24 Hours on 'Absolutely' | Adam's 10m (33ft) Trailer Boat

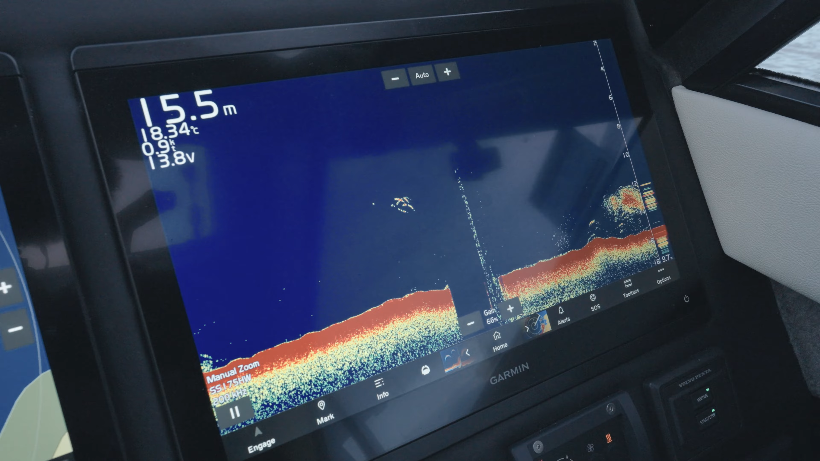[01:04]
On screen: depth 15.5 m
We'll add a mark onto that. Beautiful. I like your work. Oh he went straight in mate.